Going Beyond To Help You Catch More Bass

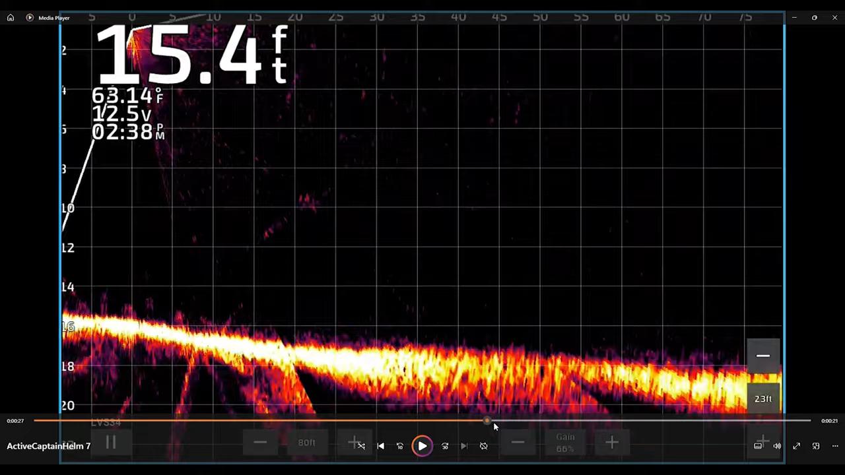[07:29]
On screen: depth 15.4 ft, water 63.14°F
But, yeah, look. There's that awning. Pretty neat, isn't it? Yep. There's that awning. I wonder if I caught a fish off that. I don't know. That's just woods from, like, that's, you know, normally out of water. That's not out of water. Okay? Short clip here, guys. You see the little rock spot right there? Little rock spot deal. Fish, fish, fish. They're bright. Oh, now, with the squares, I kind of like to having the squares there. All right? I know some people say it closes the screen, and it doesn't really bother me. Okay? I like the squares. I get a good idea of how big the fish are. Okay? And where my, you know, bait is and just all that stuff. Now, I'm going to slow-mo it. They're chasing a six-inch mag draft right now. You see them falling in it. Okay?
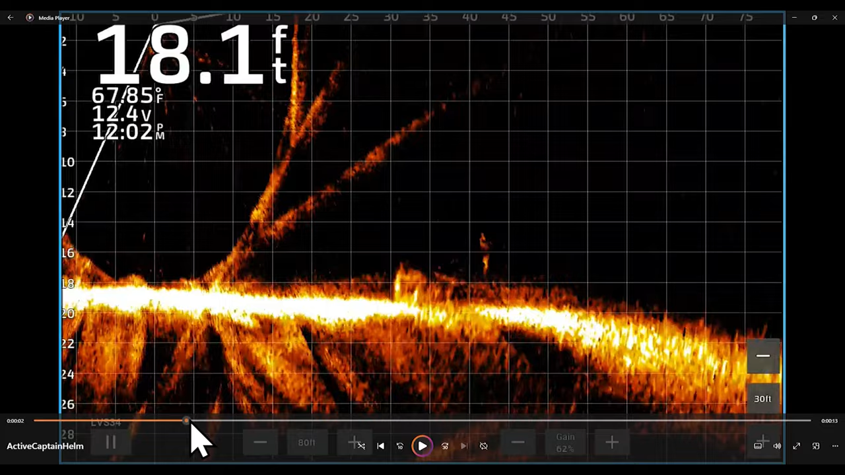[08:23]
On screen: depth 18.1 ft, water 67.85°F
If you kind of go around right there, I mean, that's five feet, and that dude, you know, yeah, two foot long, potentially. Okay? Potentially. These fish already were thrown at quite a bit. These were never like my, most of these are not like my first time thrown at them. Oh, there they go. Yep. Here, guys. Okay? So, what we have here, you see the bait right away.
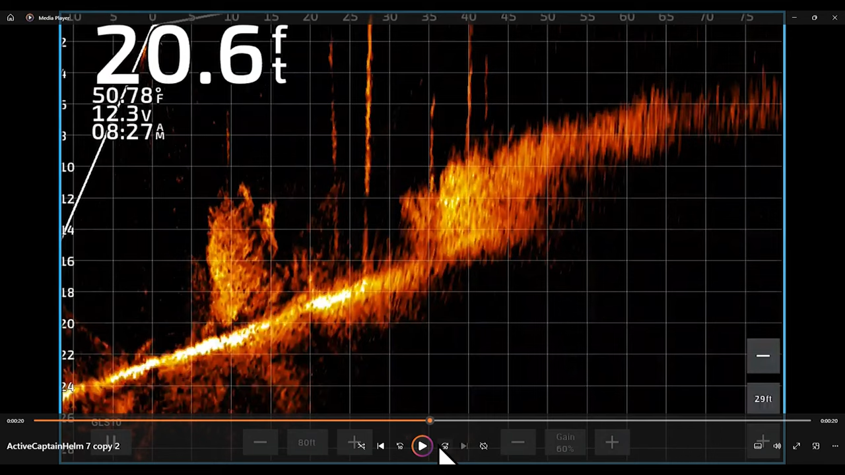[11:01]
On screen: depth 20.6 ft
This is hydrilla. Put the brush pile there. But when you kind of turn to the left, see, there was like nothing right there. And then you turn back over here. Boom. Brush pile. Okay. So just kind of interesting just to show you guys, um, just show you guys this clip right here. Okay. This one's an interesting one. I already lost this fish, this fish. And then I decided to record. Lost on Alabama rig. It was on, I think this stump right here, there's stumps and fish all up in here, guys. I brought the rig by, hit it and it hit it, went at the stump, I think, and got me hung up on it. I went towards it, of course, with my boat and then it got off. I pulled back out and I saw this fish here. So let's kind of watch. You're about to see my Alabama rig come at it.
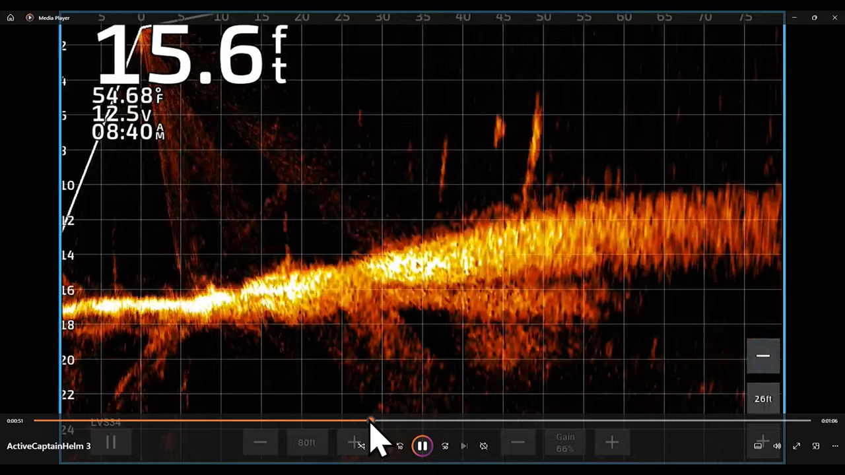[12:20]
On screen: depth 15.6 ft, water 54.68°F
Like and this is a muddy lake and this was muddy this day. Um, and you see them kind of the fish. Now I don't think that's not all fish. Now here's the thing. These are, some of these are lullipad stems. I shouldn't tell y'all lullipad stems. Y'all can guess where I'm at now, but there's some, so some of that's lullipad stems right there. Of course that's wood and like how that was set up. There's a, you can tell that fish there. Um, and there might be some fish in those stems right there. It's kind of hard to tell. I mean, I think, you know, with my, my, there's a fish right there. Fish. Look at all these fish around the stump. So cool. And then here comes my Alabama rig again. Nope. Done with that. Already, you know, we already lost you.
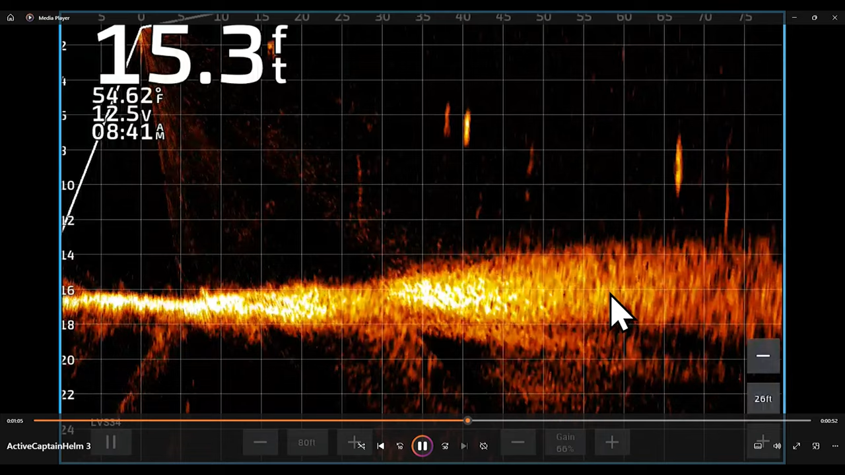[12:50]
On screen: depth 15.3 ft, water 54.62°F
Uh, you're, you know, you already fooled us once, not fooling us again. Good one for teaching here. You see these fish right away. I'm going to hit play. Now I already caught a six pounder out of this group. They're kind of broken up now, but here at the end of the clip, you're going to see the dots back here. And I tried to back off of them. This is just one of those random, no, nothing banks. I like to fish. Okay. You see them dudes back there and there's a good one kind of here, but these are them. Okay. These are them. There's some fish there. There they are. Those are the bass.
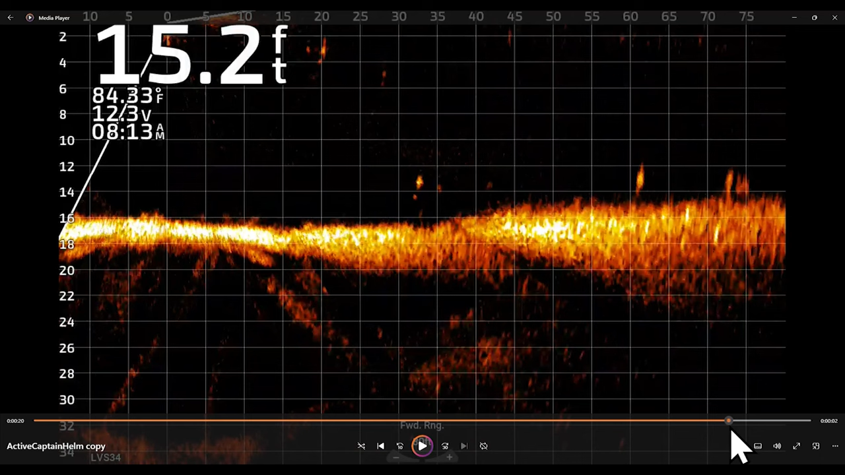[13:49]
On screen: depth 15.2 ft, water 84.33°F
But you see them. There they are. Bass like to do that guys. They, they, they, they like to have a little space. Now there's like 20, 30 of them. It's hard to tell, but like they do like these guys like to have a little space. As you see, they're just there hanging out on the bottom. Got that dude over here. The loner. Anyway, I may have saved one of the better ones for last. I don't know where I'm going to put this in, but it's going to be the last. All right, guys, here we go. This is about to be a mega right here. Okay. I lost this fish at the boat this day. I caught a seven and this one was bigger than that. You see them big dots right there. Good fish. Yep. I like this lava palette. Everybody's eyes are different. You see some bigs, bait fish, bait fish. Here comes old Dixie.
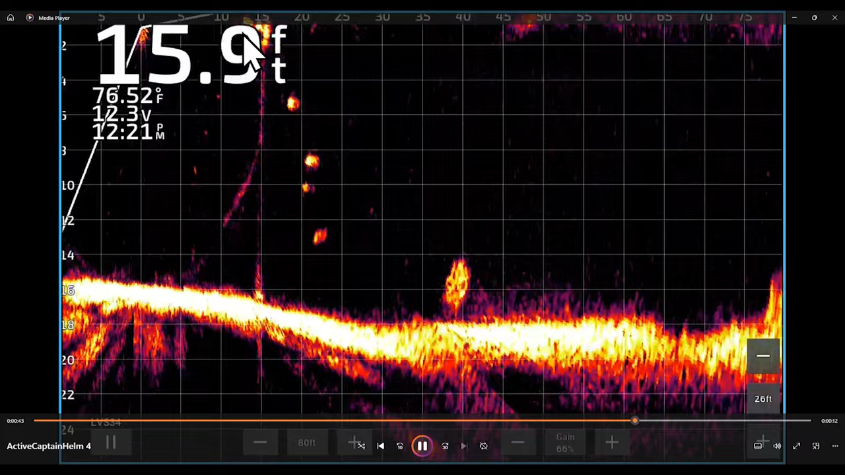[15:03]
On screen: water 76.52°F
I mean, you see how, I mean, that fish, how big that fish is right there. Look at its friends though. Look at the friends coming. Then it jumps right there at the boat. Okay. You see up top, watch it. It's going to jump if you have that in your recording and then it gets off and then it's friends come and meet them and like, Oh, you made it. Yes. We're all good.
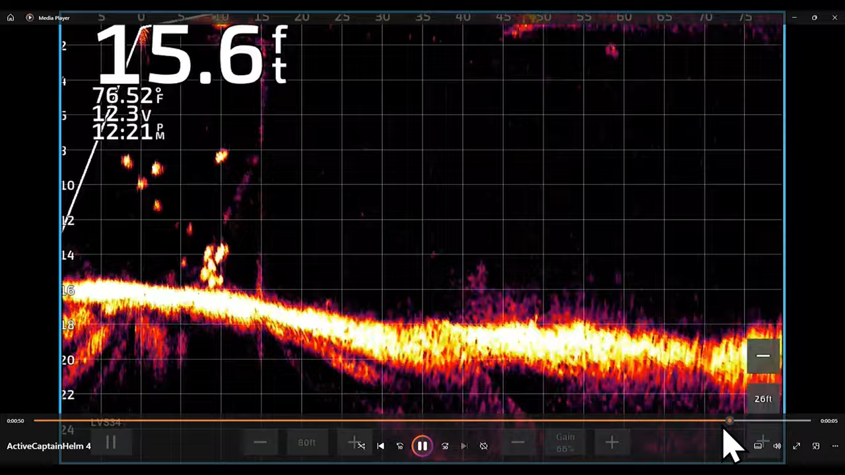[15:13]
On screen: depth 15.6 ft, water 76.52°F
Go back. There's my spoon. Throw it up. Here they come. Boom. Came up and got it.